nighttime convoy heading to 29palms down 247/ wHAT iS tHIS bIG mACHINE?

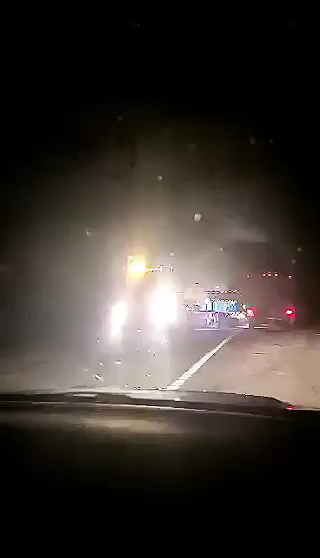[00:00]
Oh! Oh my god, I'm scared. What's the actual... Oh, this thing's too close to me. Oh my god, there's many of them. What the fuck? What is that? I don't know, what are they doing? It's like, huge lumber. Okay, is it done? Are they building a freaking...
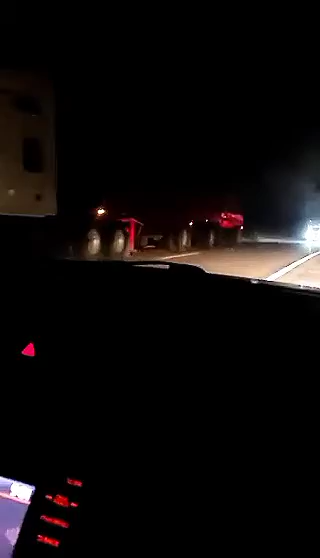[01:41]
That's still lumber, though. What the heck? I'm just gonna throw me in the gas. Oh, my God. Oh, this guy's on.